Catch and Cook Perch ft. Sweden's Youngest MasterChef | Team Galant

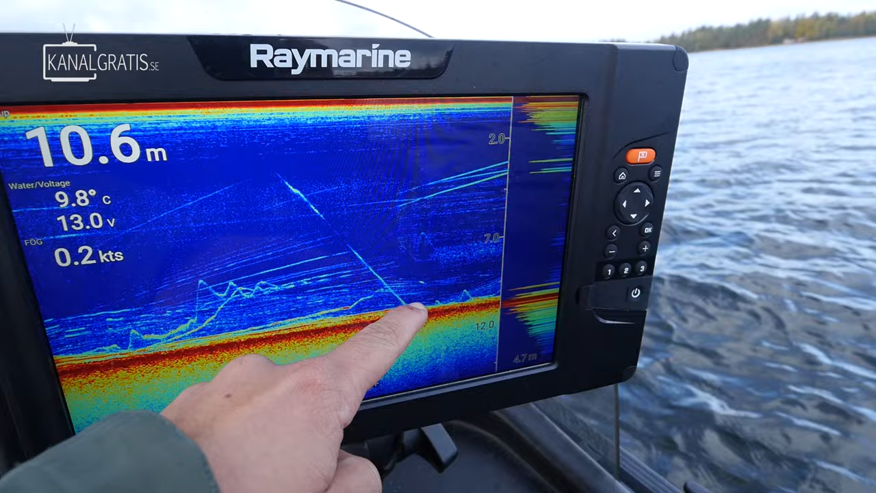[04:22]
On screen: depth 10.6 m, water 9.8°C
Så den här vertikala här. Det är det som gör med ett bra jäklarod. Vi kan liksom se rabborrar hur lätt som helst. Se med jiggen där. Ta den och veva upp och ner där. Upp och ner. Det där realtidsfönstret.
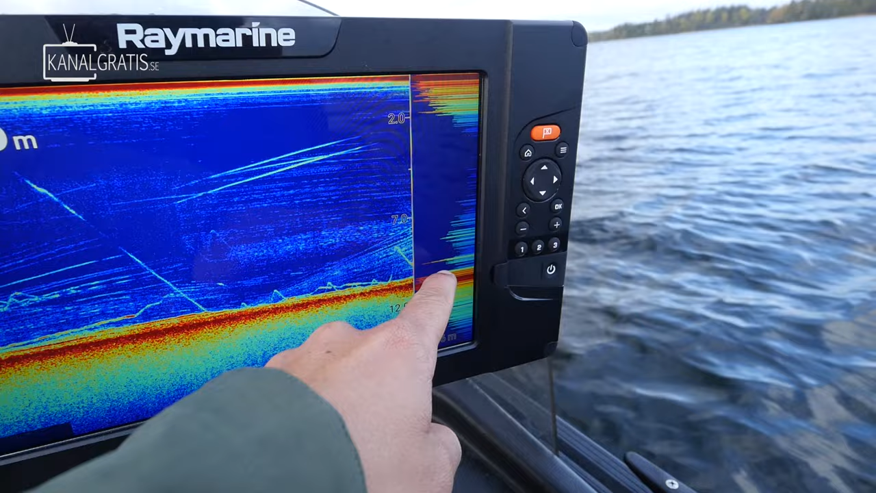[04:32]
Se när du går upp i rabborrar där och kollar på den.
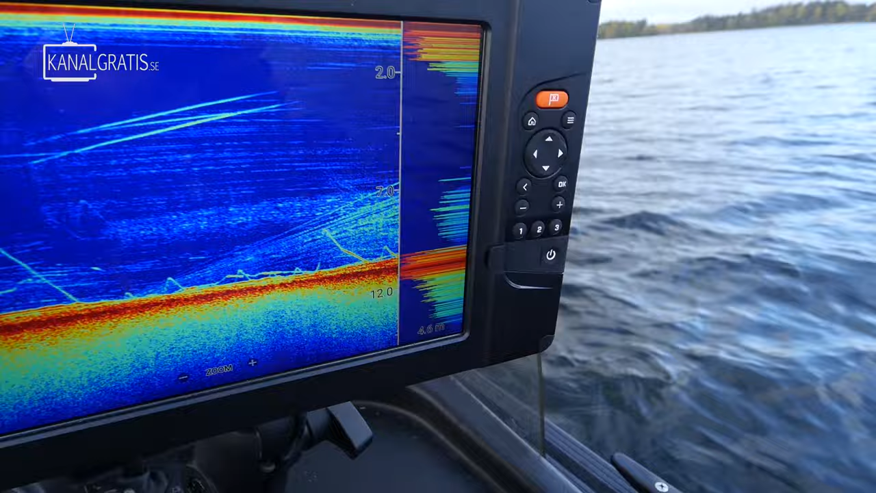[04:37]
Hoppas den tar. Vad ser vi? Det är mössor med rabborrar där nere.